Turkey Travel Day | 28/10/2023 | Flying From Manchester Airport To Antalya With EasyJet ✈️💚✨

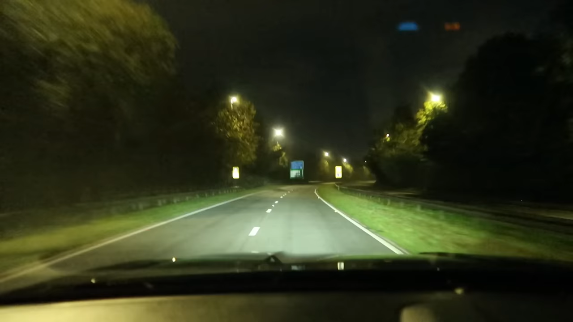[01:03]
Look at this, eh? How clear is the motorway? This is one thing you don't mind, isn't it? Getting up at 3 o'clock in the morning. Yeah. To be honest, it's always easy, isn't it, getting to the airport this time of the day, because it's just totally clear, so quiet, it? Yeah. But there seems to be a lot of traffic coming into Bolton there.
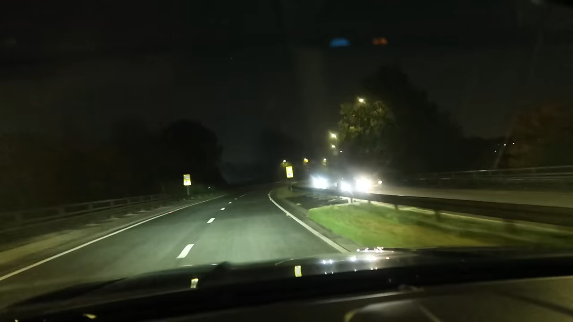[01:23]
Yeah, shame guys, we're all going right to lanes to continue on to just, meters way towards Liverpool. We're just on St Peter's Way, aren't we, so we've not yet hit the motorway, but you can just see how quiet it is.
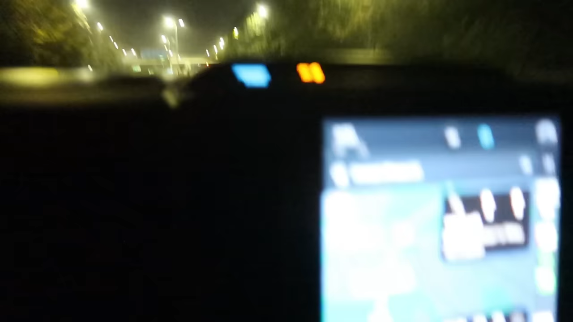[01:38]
So if you look there, 23 minutes to get to the airport from here. Yeah.